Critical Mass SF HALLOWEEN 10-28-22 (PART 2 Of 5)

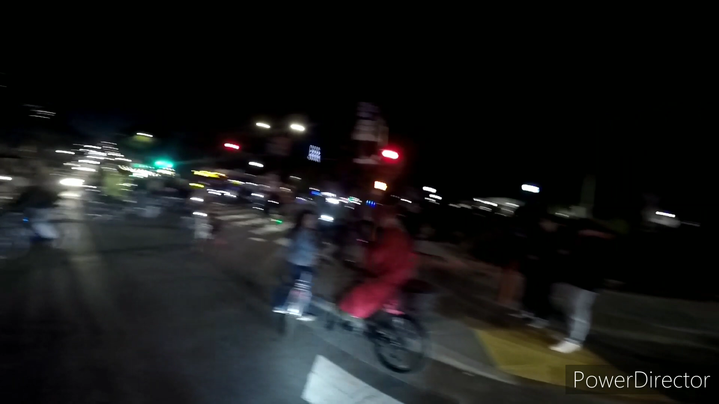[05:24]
I like your costume. California, you need front plates, dumbass.